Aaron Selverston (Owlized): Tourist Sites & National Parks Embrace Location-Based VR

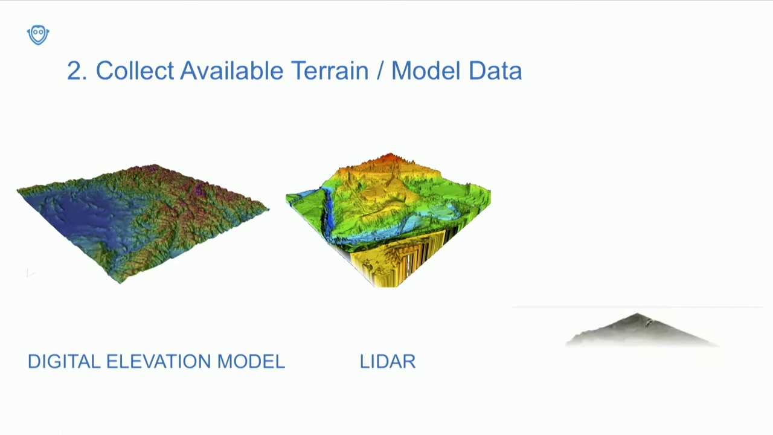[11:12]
So these are the three kinds of data sets that we most regularly work with. If anyone here has experience doing civil engineering, these will look familiar to you, digital elevation models.
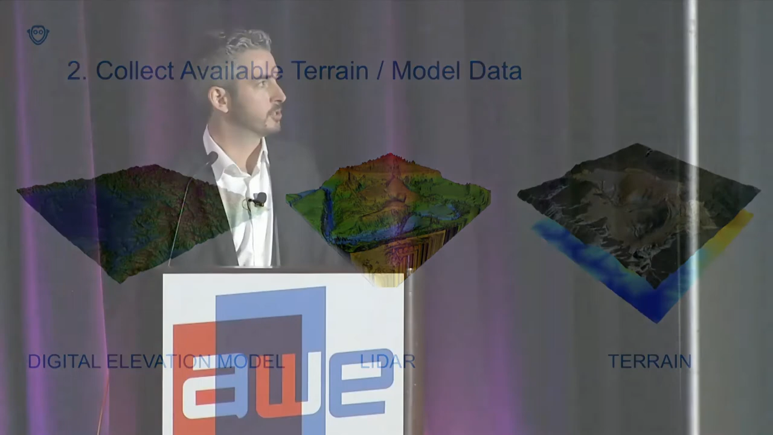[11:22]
LiDAR, if it's available, increasingly it is, and terrain models. So collect that, put that aside.